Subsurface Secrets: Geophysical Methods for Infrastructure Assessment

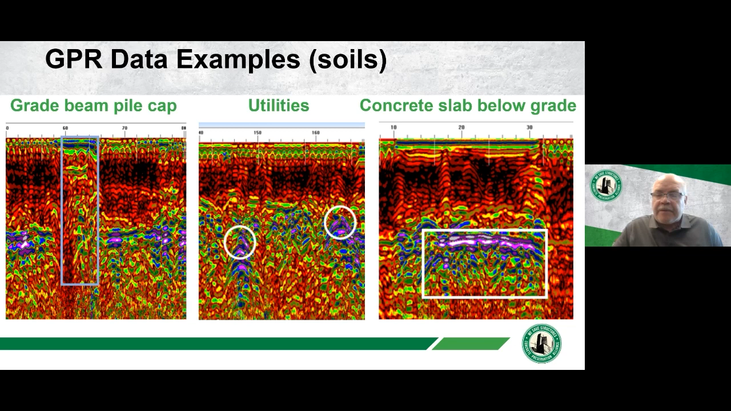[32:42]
And a concrete slab below grade on the right side, a very big change in contrast of colors and can note that. A very good set of data here that I've got also in a case study is voiding under a concrete spillway slab. Very good data that showed the thickness of the slab and then an anomaly beneath the slab in an isolated area for about 5 or 10 feet.
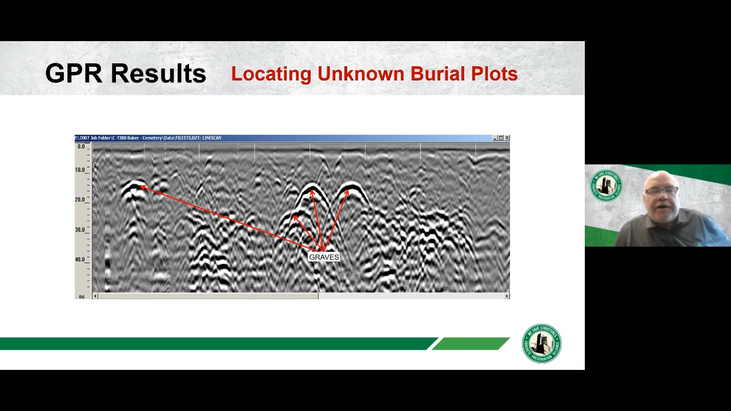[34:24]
You can't really see details of burial plots, but you can see a change in a relative location of that burial plot or an anomaly that's different than the surrounding soils. We're really looking for changes. We're looking for differences. So I've covered a lot of different tools in our tool belt,
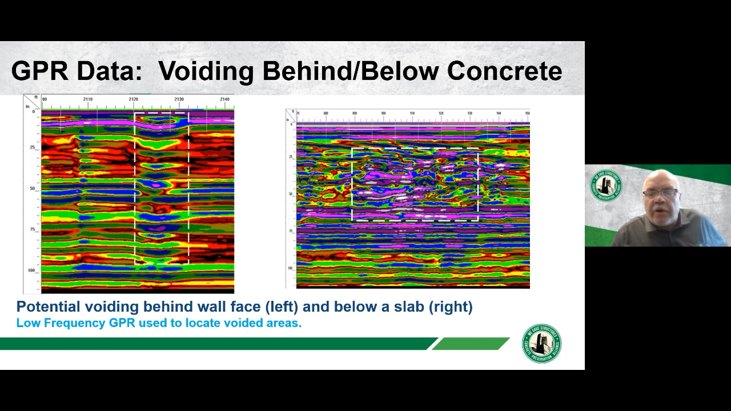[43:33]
GPR is great for that and there's different signal processing for the GPR and there's different computer programs that can expedite that data analysis.